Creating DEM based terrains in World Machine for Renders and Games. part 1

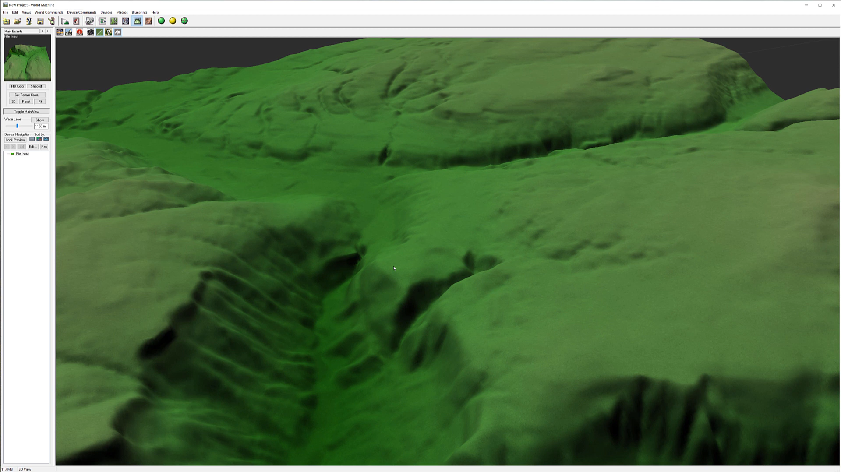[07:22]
that is not necessarily high resolution
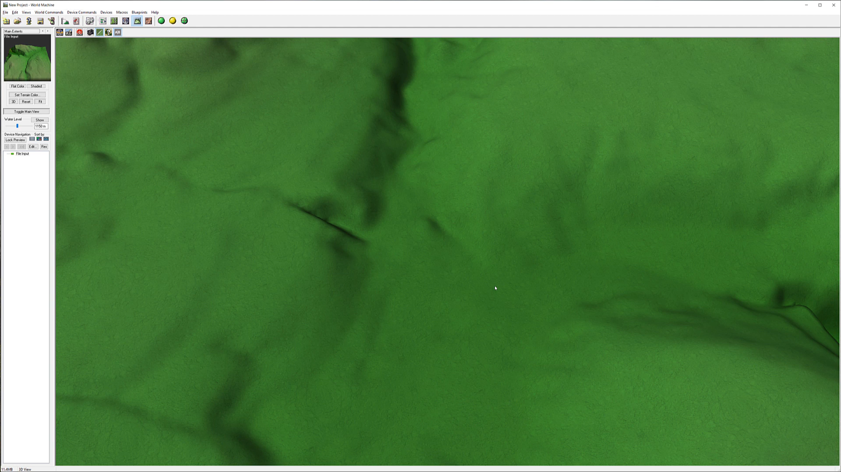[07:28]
so next what we want to do in world machine it is add a little bit more fractal on top of this to create some effect of the um maybe terrains we can play around with this now to create
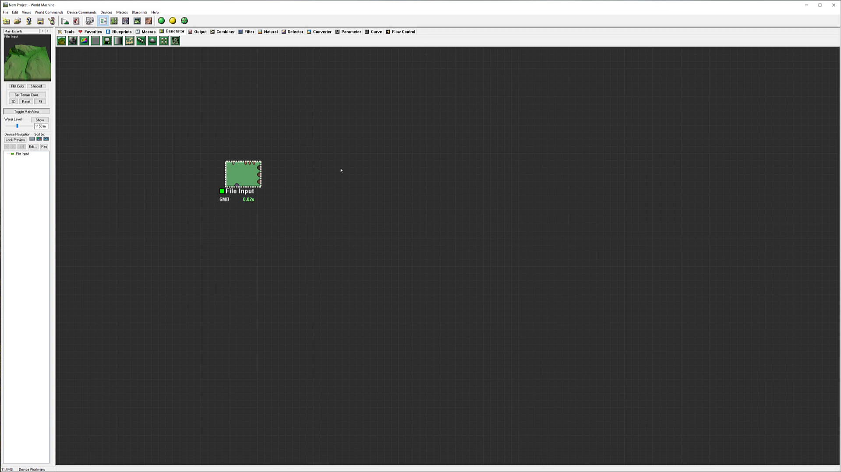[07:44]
a little bit higher details to do this of course we'll go to use our um advanced perlin and we can use it in different different ways we can use it as a mask input for the advent
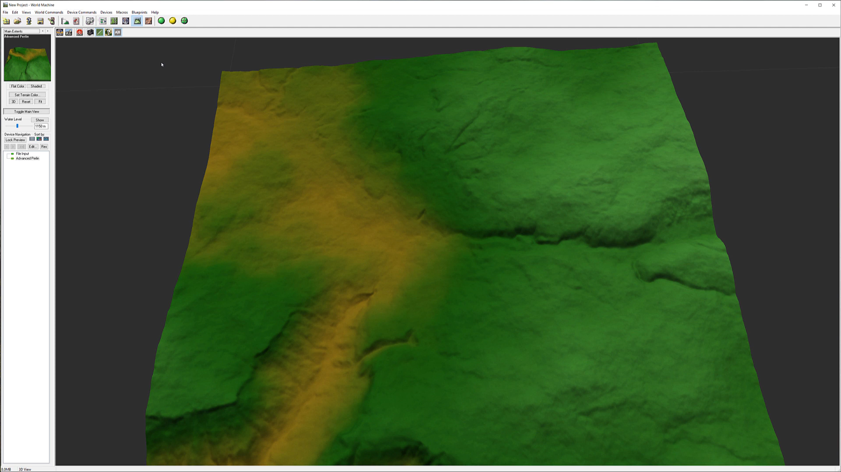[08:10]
perlin and you can see we have let's render now we have a little bit more grain resolution we do lose some of those details and we'll bring them back but again we can use it this way we can also take an overlay
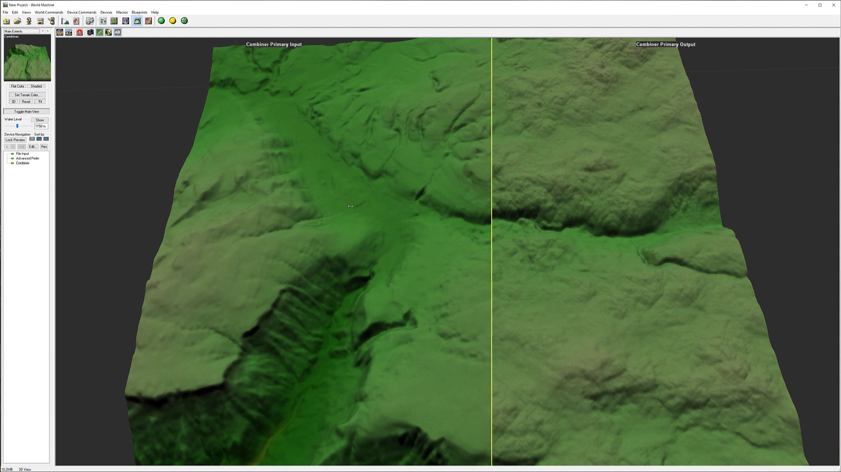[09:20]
okay and you can see as we open combiner how we can change add a little bit more detail so necessary we don't need it maybe increase that much but just add a little bit more it is changing shape from original because we adding information that wasn't there so be careful when you do but i want to add overall up
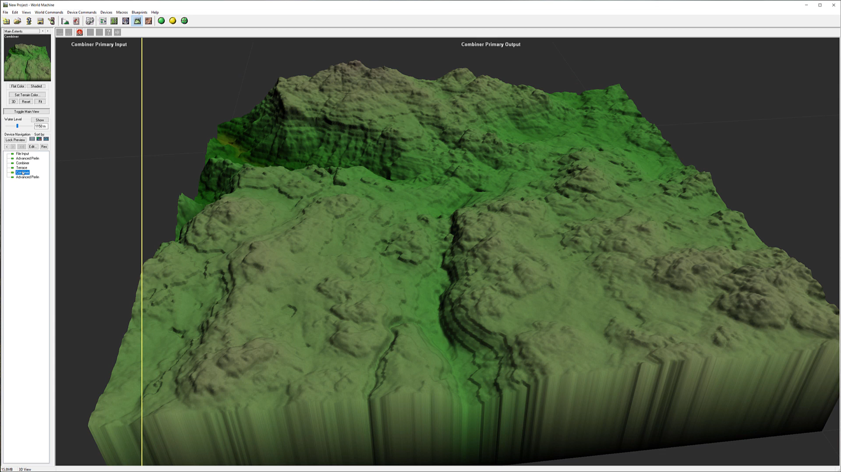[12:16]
okay the wrong one i want this combiner okay so let's look on a combiner and you can see we can add which is will have okay render so adding a bit more but i think when we went back to average it was look a
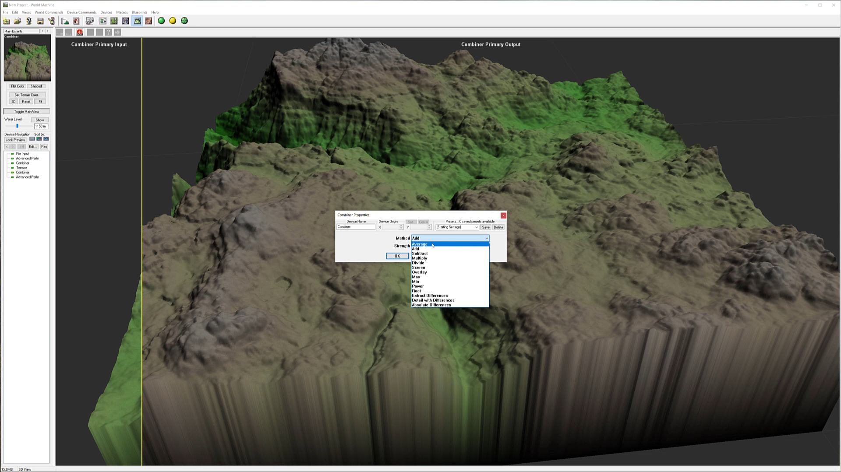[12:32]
little bit more interesting natural and we can of course going between two of them like increasing and you can see right here we're increasing um more of the step but i think about that area okay let's go pre-render and here we go we have it nice areas again because we're using mask it won't apply everywhere somewhere it will apply it somewhere rock fall down but it does look i think more natural in this way okay and of course next one what i want to do to this map
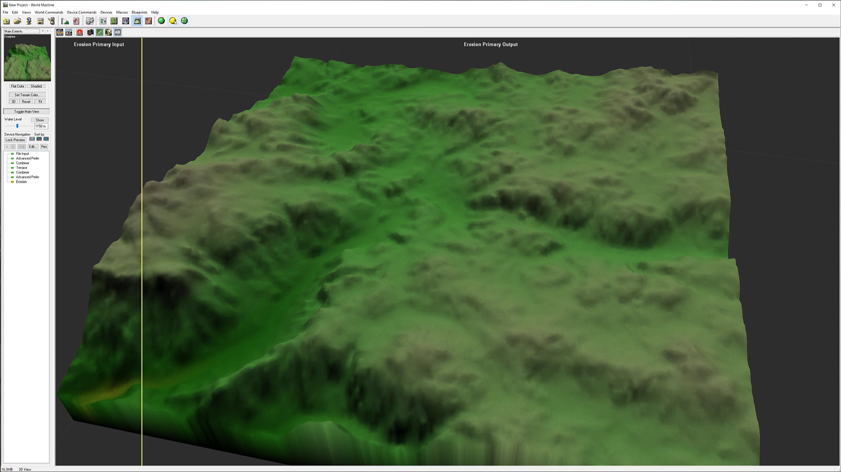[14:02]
we'll click on render and you can notice how much is different now so we have it all this erosion maybe leave it too strong erosions in some areas so let's go ahead open in our preview and we'll just take a little bit time enhancement down take segment carry and this is segment it's what fill up bottom areas and you can see how it's well going so we'll just take a little bit down rock hardness yeah let's smover in
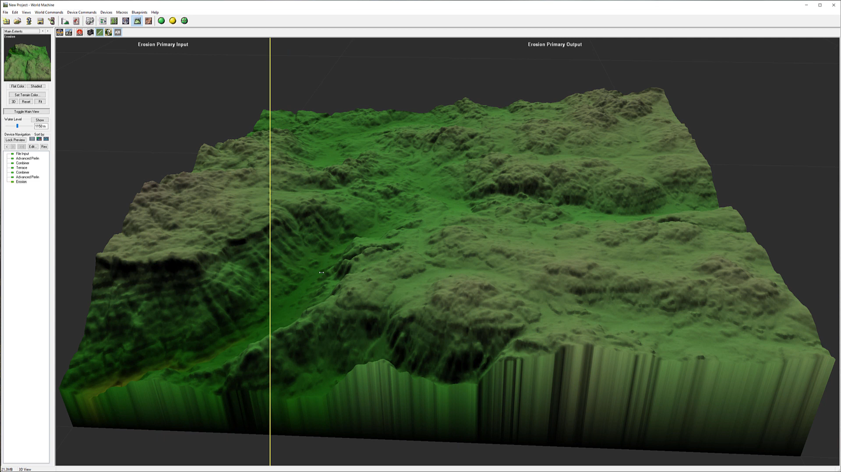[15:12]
and you can see we still have a general shape on doesn't look too bad and we can look before and after so there you go there's our little bit enhancement uh let's go back to our main and as we look here was our before
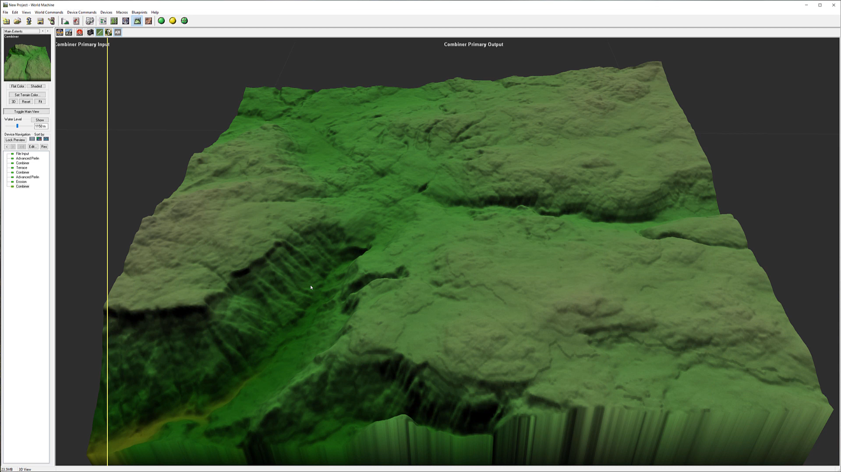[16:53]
add a little bit noise again but still keeping up um there all those details so in this case with combiner of course we can go more or less and just let's go just maybe pop up a little bit around here okay render there we have it some details maybe tears start popping up you know what maybe even a little bit more
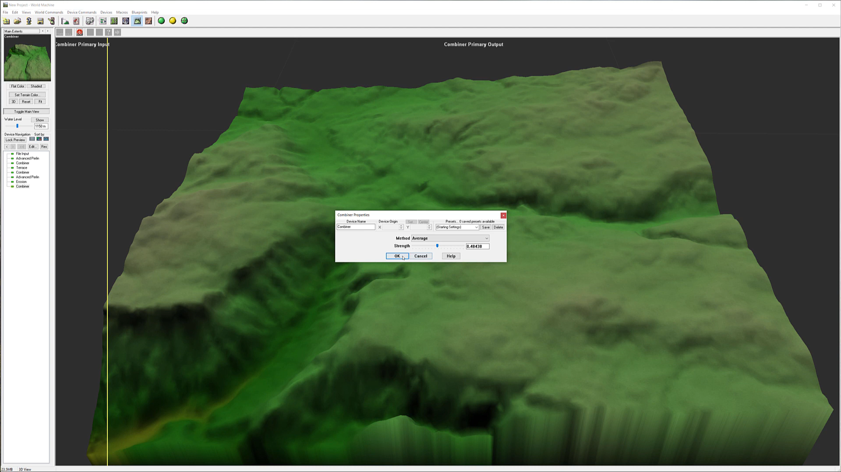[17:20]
around here let's render they got a bit more details
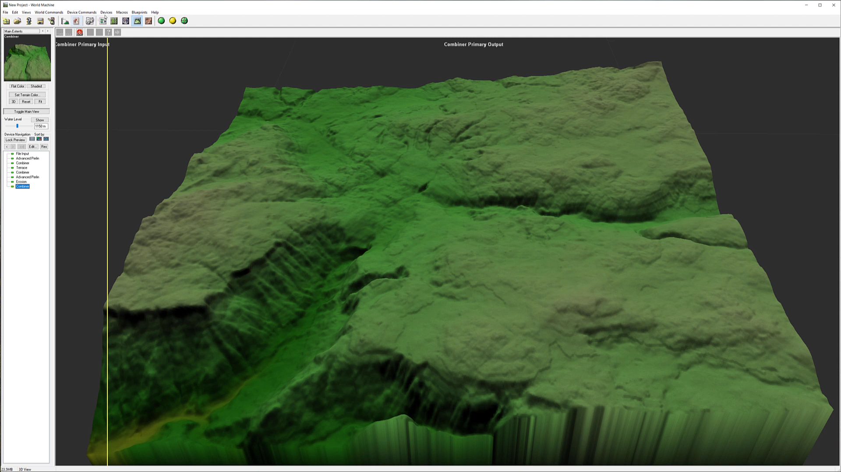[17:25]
again we're smoothing and we'll can go now back to our erosion okay let's render on this
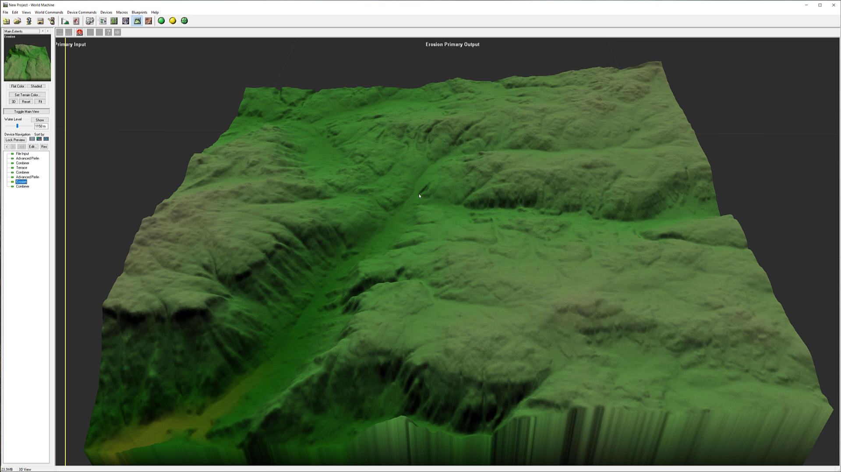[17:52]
and after it's kind of a little bit more closer but we are enhanced and goal was enhance more with this but beside the enhancement what's happening also here we have all of this maps output